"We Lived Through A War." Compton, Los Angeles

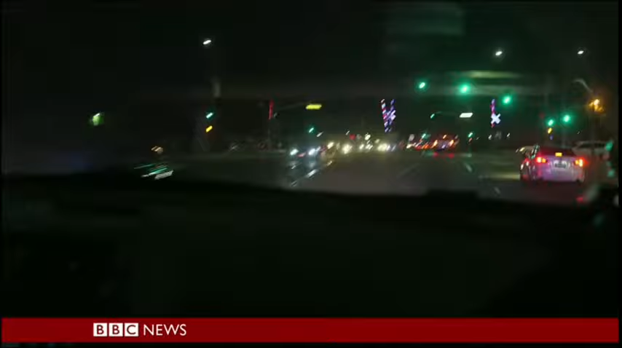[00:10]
It's a pursuit, they're on the freeway, they're coming east.